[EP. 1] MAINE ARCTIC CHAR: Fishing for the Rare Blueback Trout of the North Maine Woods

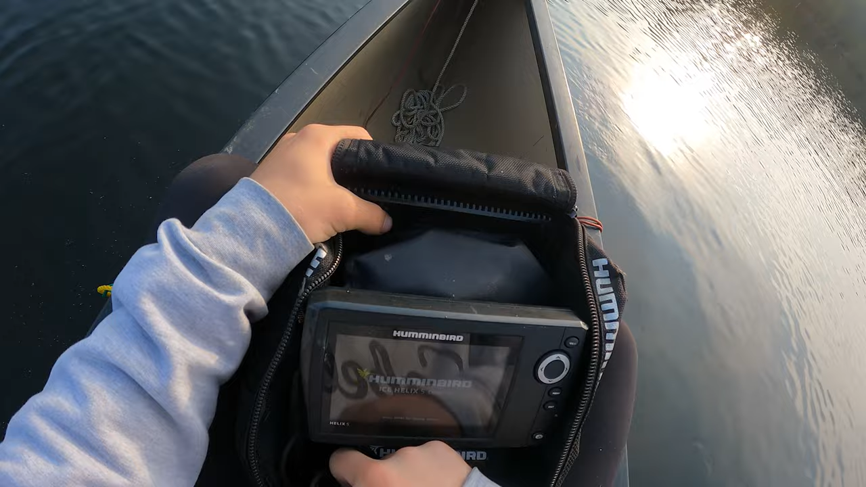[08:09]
Though this is the big fish place. I'm looking for, if we really wanted quantity, we'd go to. Yeah, I mean, their char would be big. Yeah. Yeah, 9.4 feet. There's a lot of grass down there too. There's a lot of grass down there too.